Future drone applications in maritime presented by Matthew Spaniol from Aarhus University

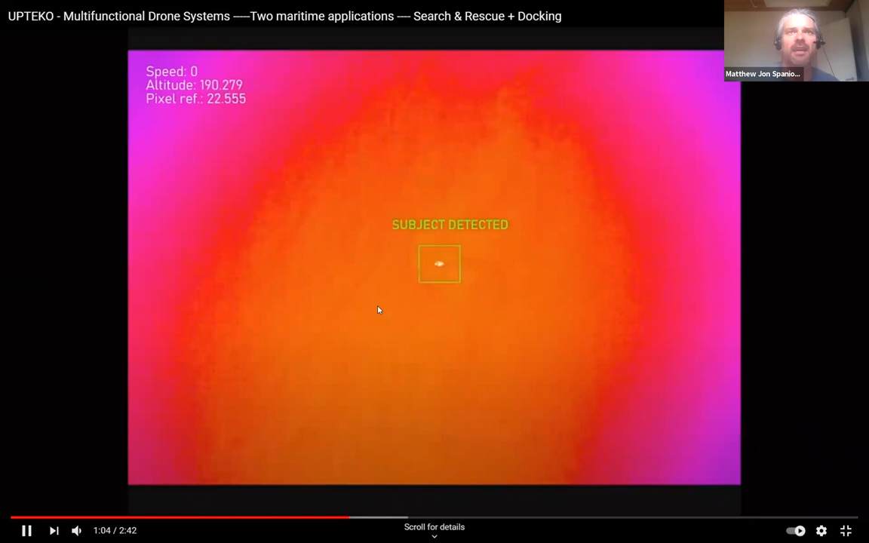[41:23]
in the air and then right but uh that's kind of the status we're able to start detecting people in the water but again